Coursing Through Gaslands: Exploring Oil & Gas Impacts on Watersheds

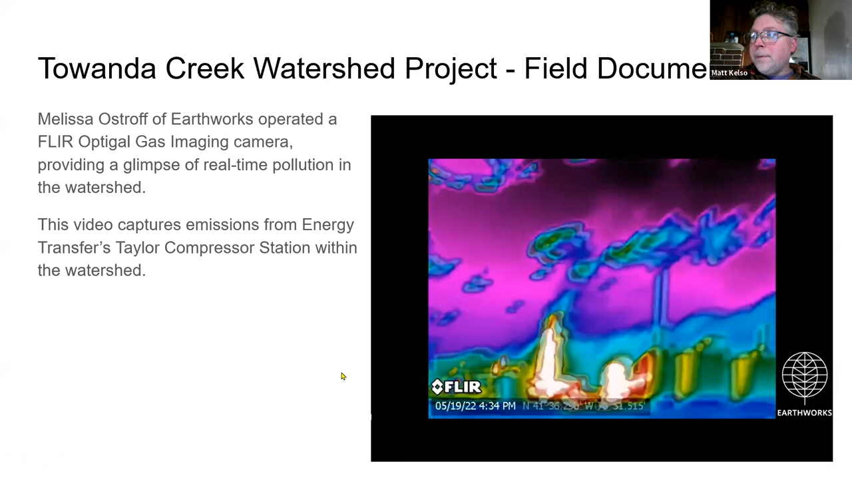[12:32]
And I believe, I believe we're looking at methane here.